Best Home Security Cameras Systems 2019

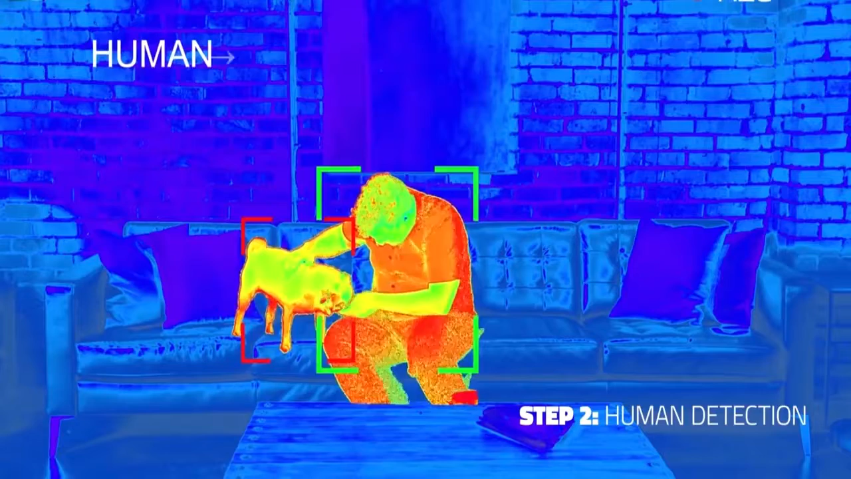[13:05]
Step two, it detects human body shapes in various positions.